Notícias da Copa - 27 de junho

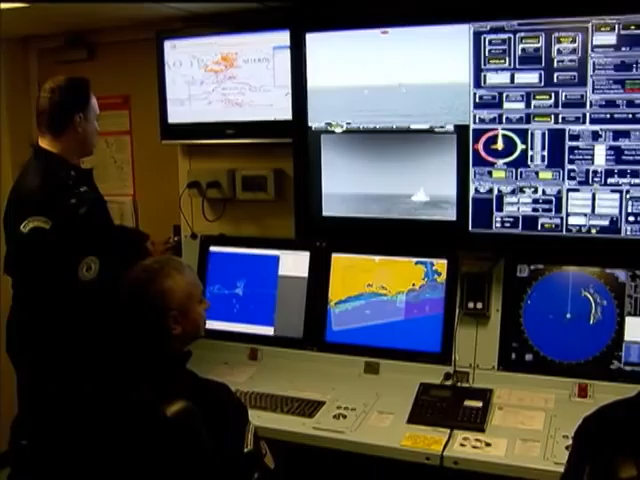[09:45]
A alça ótica é o olho biônico do APA e detecta os alvos da fiscalização visualmente e por infravermelho.